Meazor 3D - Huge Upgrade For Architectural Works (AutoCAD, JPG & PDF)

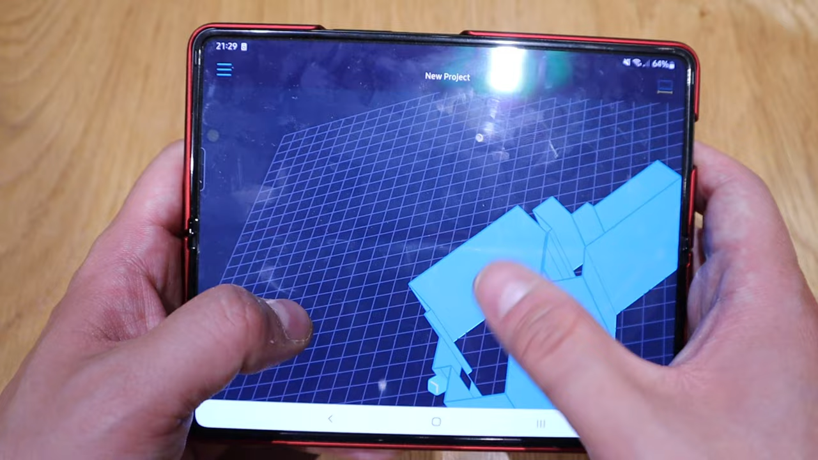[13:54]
room that I'm actually filming at the moment and that is pretty much the passageway exactly how it is so
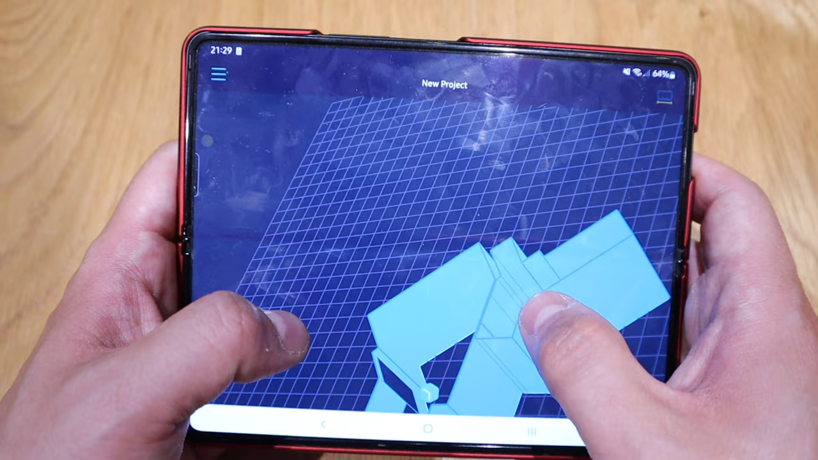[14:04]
I'm really impressed with all those details that you can see those um perpendicular lines